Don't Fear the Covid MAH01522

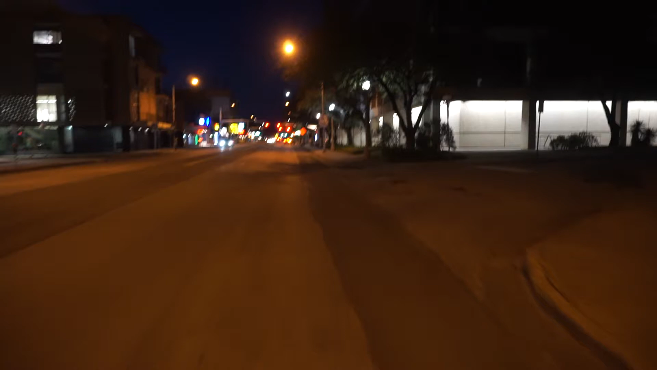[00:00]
Okay, one more short little video here. This is the drag. I'm on the street. I'm the best way to give up the lane.